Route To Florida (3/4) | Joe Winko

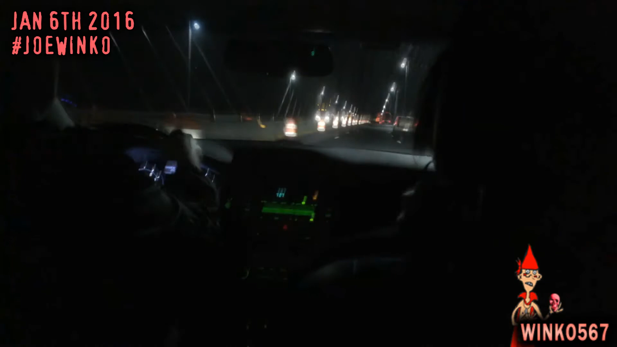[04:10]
Now we're going over the Kentucky Bridge. I know it's not called that, but I don't know. There's a closer shot of Louisville.